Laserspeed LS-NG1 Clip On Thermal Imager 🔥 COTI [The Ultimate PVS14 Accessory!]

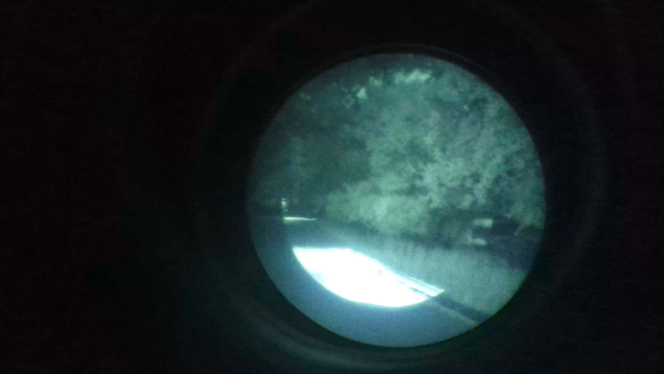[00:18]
And this incredible device projects a thermal overlay which allows you to detect things that you normally miss with night vision and also significantly increases the range of your night vision
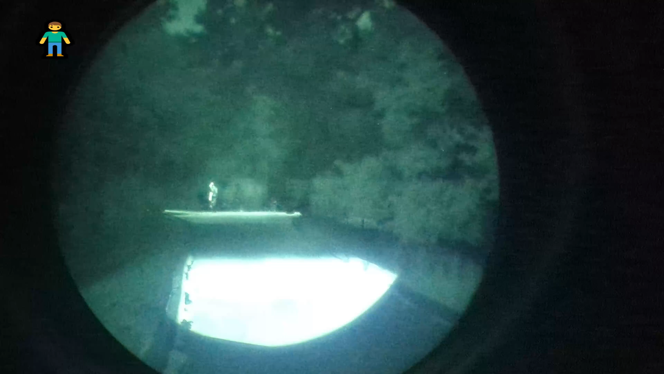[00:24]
capabilities and gives you a tremendous advantage over just running night vision alone.
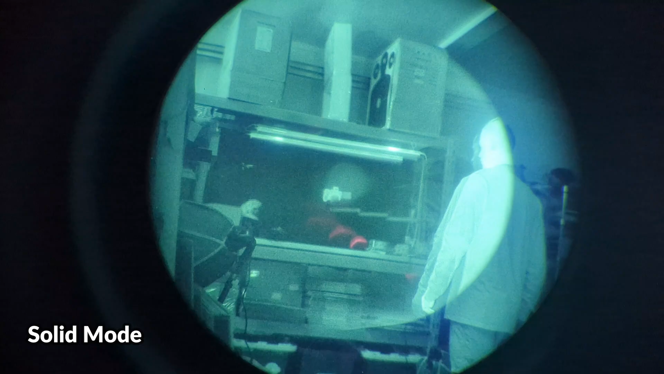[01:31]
button which will allow you to switch back and forth between the solid mode and the slow pulsing mode and also access the device's menu.
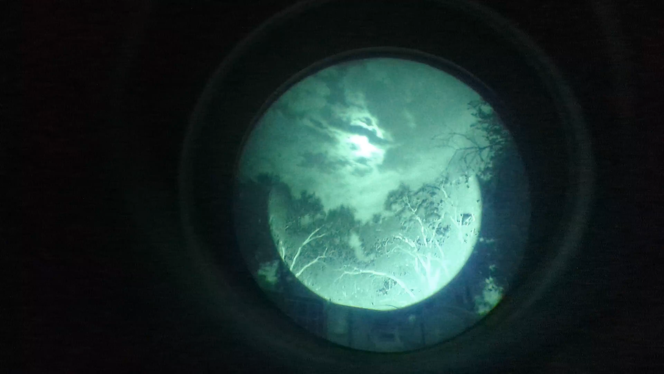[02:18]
We're going to check out some recorded footage and since there's no on-board recorder we have to use a cell
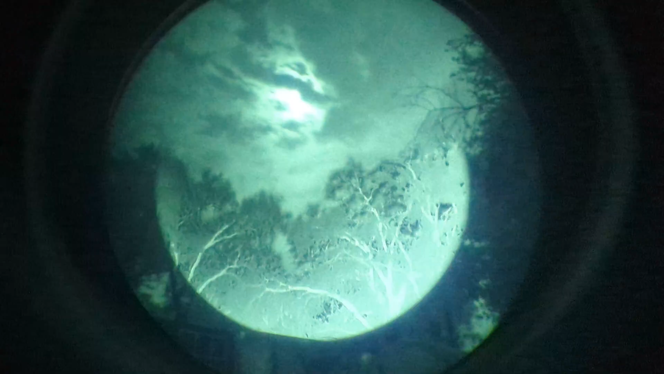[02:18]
phone and from time to time you might see a little pink glare and that's from a small IR light on the cell phone camera lens but it is being blocked by the
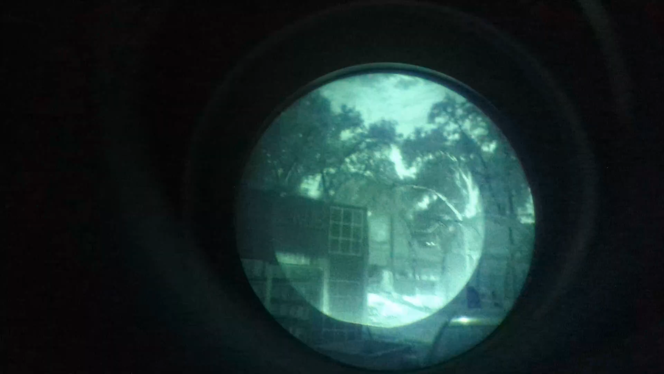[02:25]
PVS-14 and it's not spilling additional light onto the scene.
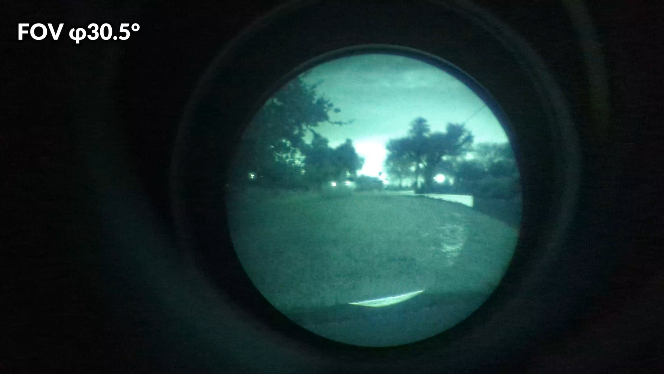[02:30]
The field of view of the thermal overlay is about 30.5 degrees which is a bit smaller than the 40 degree field of view of a standard
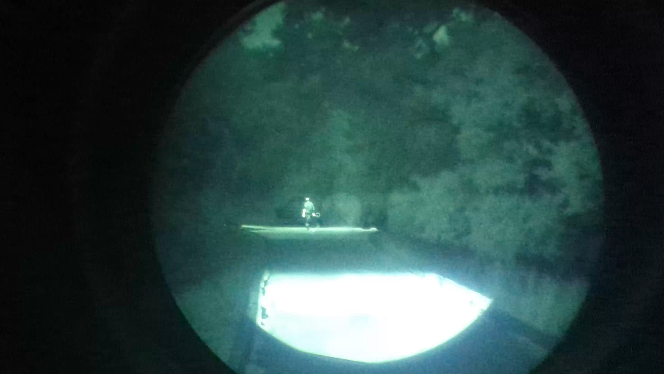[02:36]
PVS-14 so the view in the center will have that thermal overlay but the small ring around the center will not.
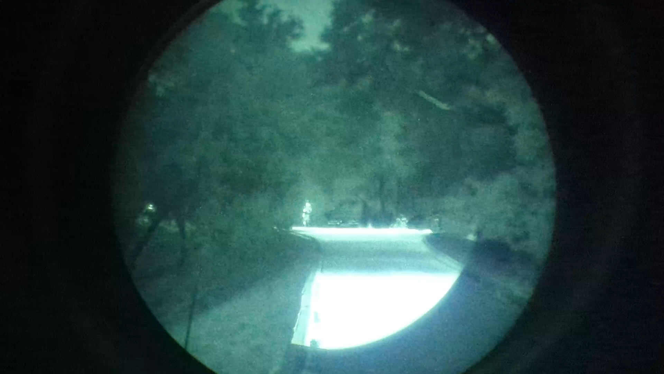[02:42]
There's a handful of different viewing modes including a white hot mode, a highlight mode, and an outline mode.
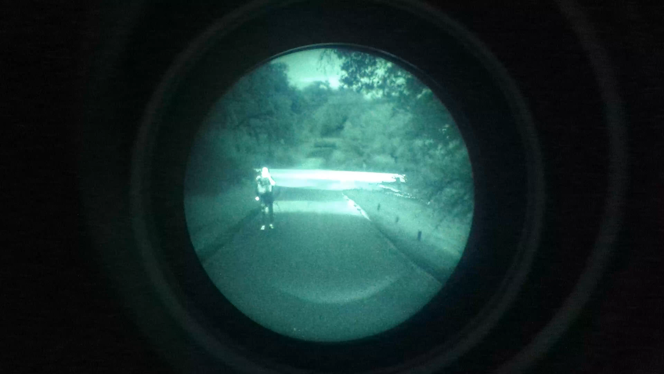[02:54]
So with this thermal imager you should be able to identify humans up to about 136 meters away, recognize them at about 270 meters away,
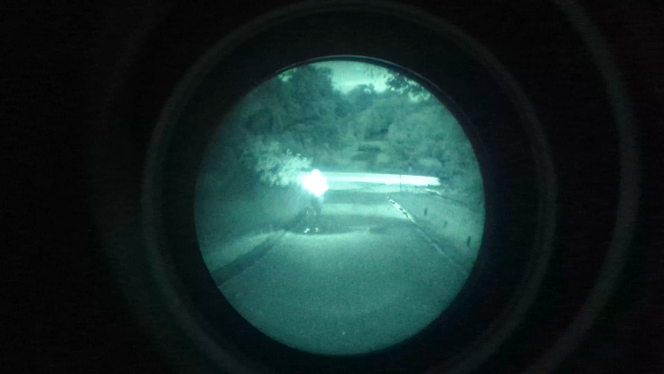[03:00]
and detect them up to 1088 meters away.
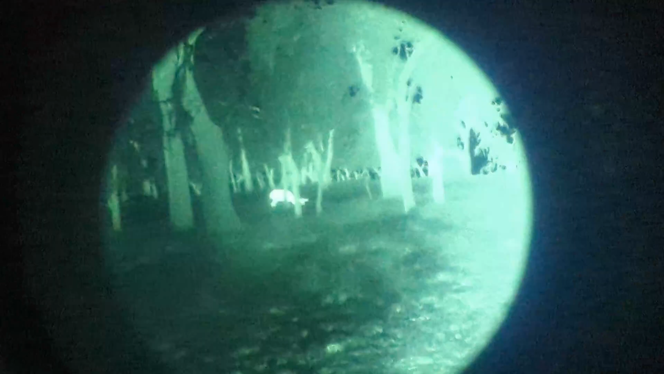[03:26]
And there is a deer off in the distance at about 25 meters
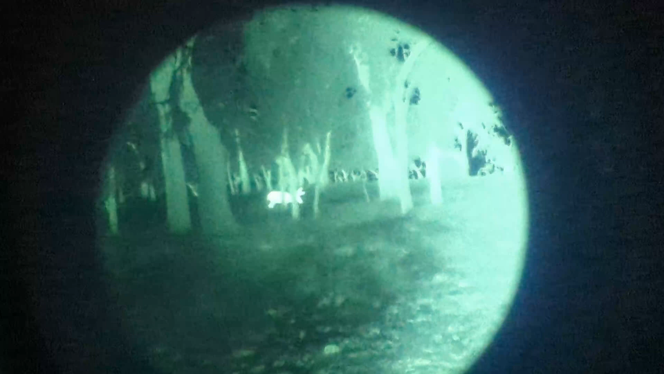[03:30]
away and at this range it's very easy to identify what we're looking at and the thermal overlay is incredibly crisp. The deer's heat signature really jumps out when you scan
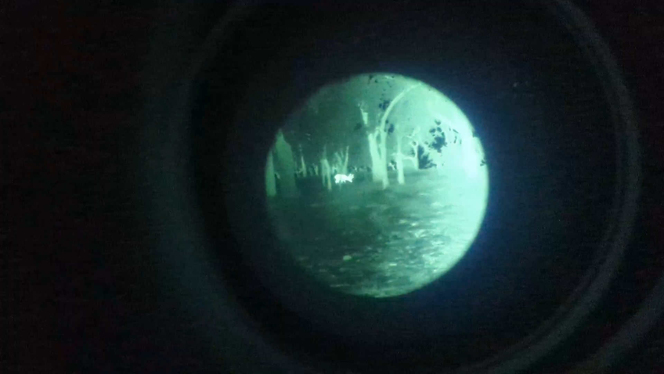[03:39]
the tree line and detecting this would have been nearly impossible with the naked eye.
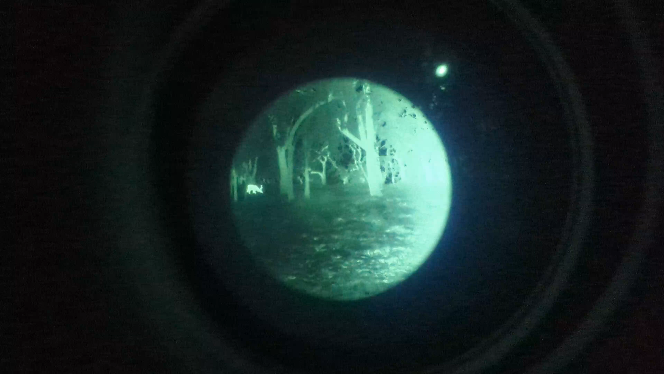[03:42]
Very difficult with night vision alone, but the thermal makes it incredibly easy.
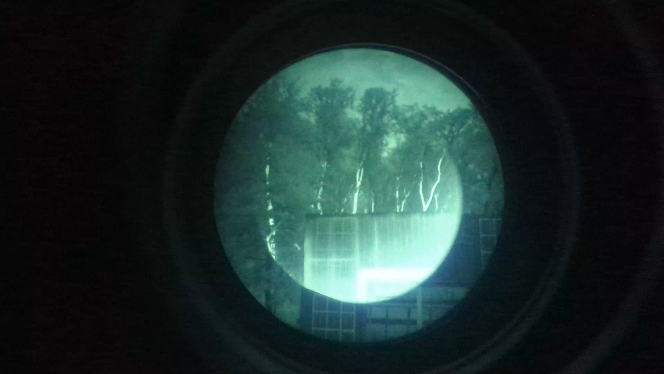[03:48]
Certain environments are definitely better for thermal than others, depending on where you are, but generally the more natural the environment is,
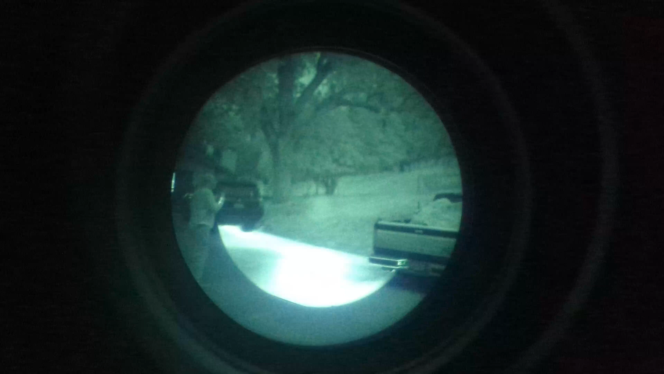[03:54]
the less distracting heat signatures there will be and the more thermal will shine.
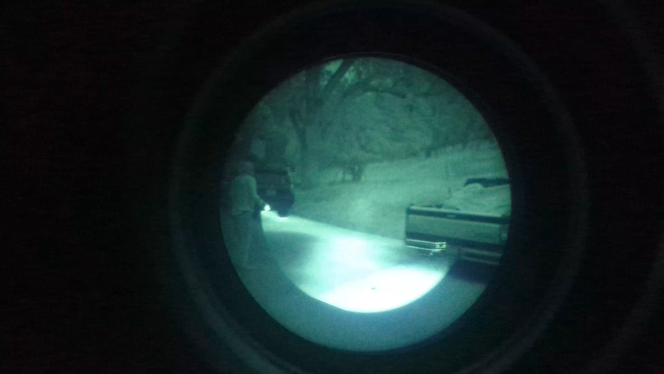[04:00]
But there is also an advantage to operating with thermal overlay in an
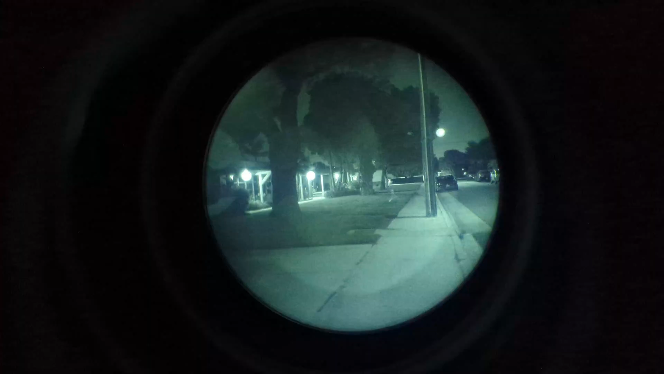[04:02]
environment with mixed ambient lighting like a city or a suburb and these kinds of environments can be tricky for night vision and thermal because of the presence of additional light sources and glare and additional thermal signatures, but adding thermal will still be beneficial. You do notice a very small amount of an offset with the thermal overlay, especially when objects are moving quickly, but this effect is usually very temporary and not very noticeable. The thermal overlay that the LS-NG1 provides gives you an incredible advantage in the field over your competition and significantly boosts your nighttime capabilities.